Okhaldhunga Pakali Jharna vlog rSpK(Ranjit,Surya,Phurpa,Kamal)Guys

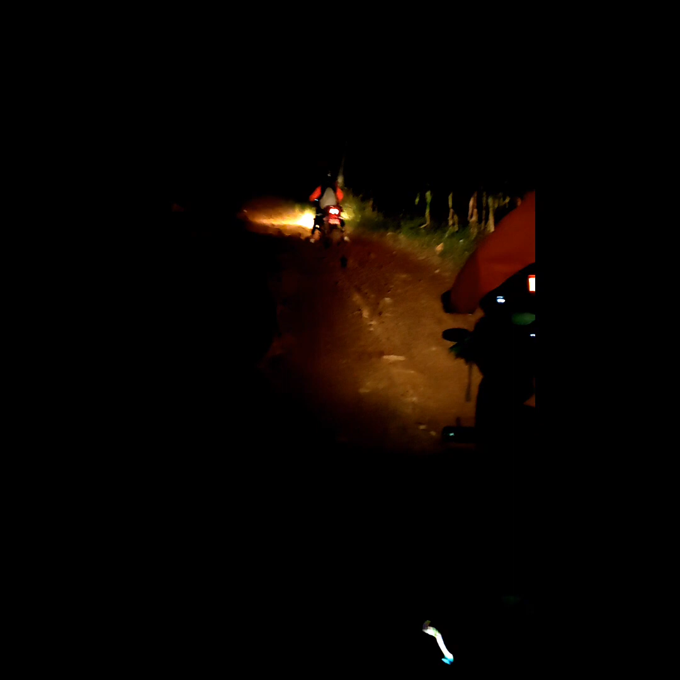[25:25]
बाटो एकदम चिप्लो छ बर्खाको बेला. सो थ्याङ्क यू सो मच फर वाचिङ.